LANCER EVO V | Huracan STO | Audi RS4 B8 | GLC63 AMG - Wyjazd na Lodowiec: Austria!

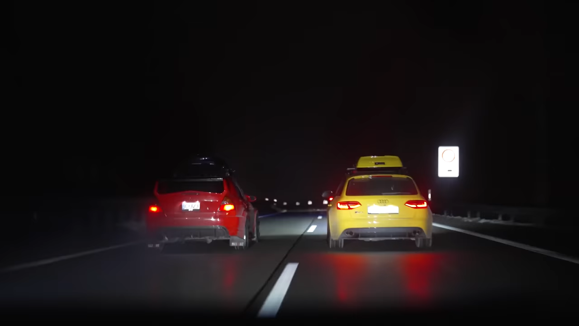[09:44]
Mega wyrównane, ale już wiem, że Lancer musi mieć 7 stówek.
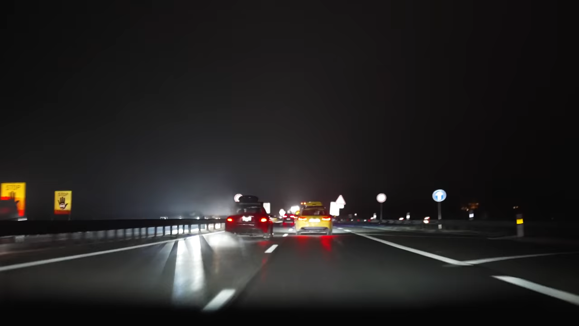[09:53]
Później więcej wam o tym opowiem. No i jest jeszcze czarny koń tych zawodów, a mianowicie GLC 63 AMG versus RSK.